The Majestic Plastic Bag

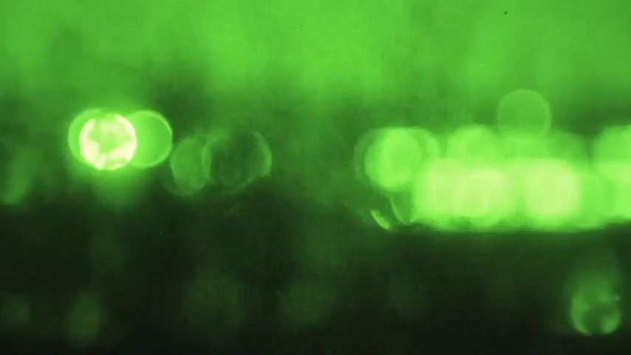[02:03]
It is now nightfall, and our highly advanced night-vision cameras
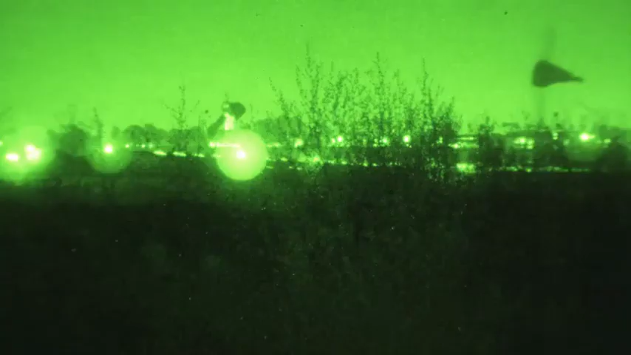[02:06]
have managed to capture for the first
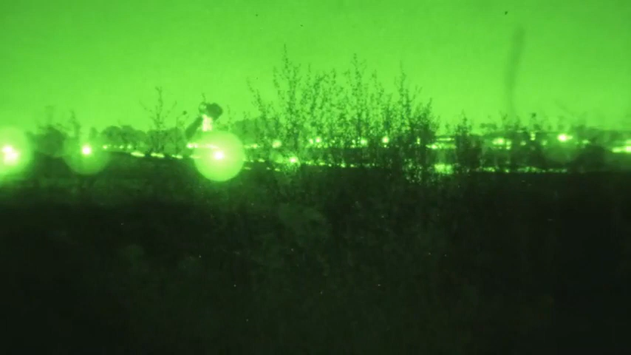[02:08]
time in history a Plastic Bag in pitch black.